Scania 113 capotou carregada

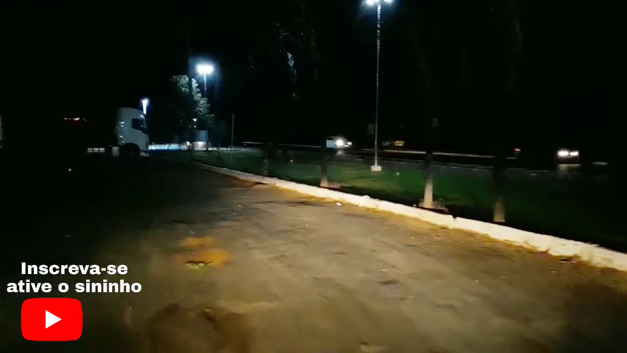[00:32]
Tá um trânsito aqui agora porque acabou de ter um acidente A carreta De milho
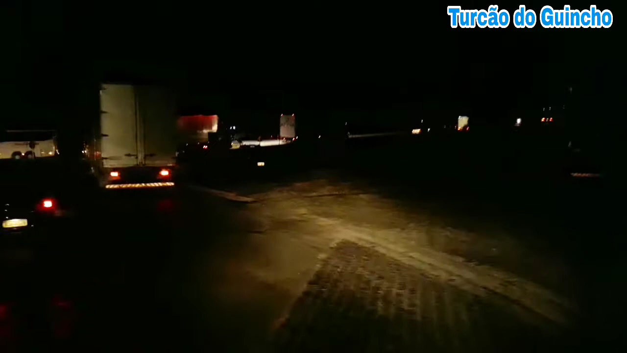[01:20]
Agora são 7 E 11 Uma carreta Não sei se vai dar pra pegar Aí ó
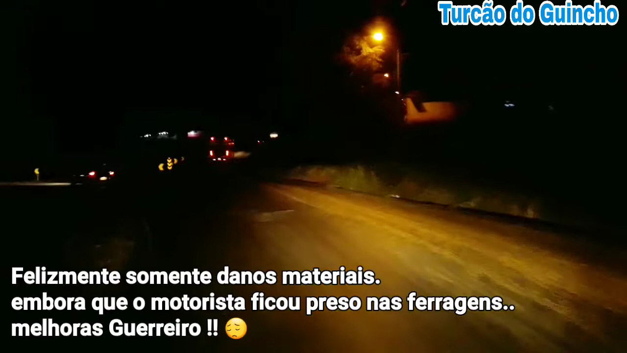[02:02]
Tombo um caminhão também Uma carreta de De etanol Tombo aqui Esse trevão aqui Ele é complicado Certo pessoal Forte abraço aí pra todo mundo Não esqueça do like E Te aguardo no próximo vídeo Um abraço
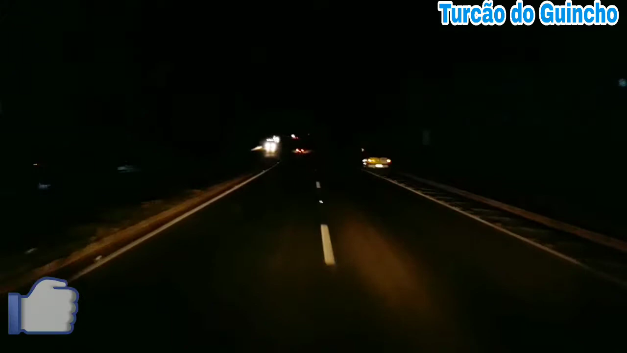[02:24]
Olha lá Olha aí pessoal Olha o trânsito aí Até agora não liberou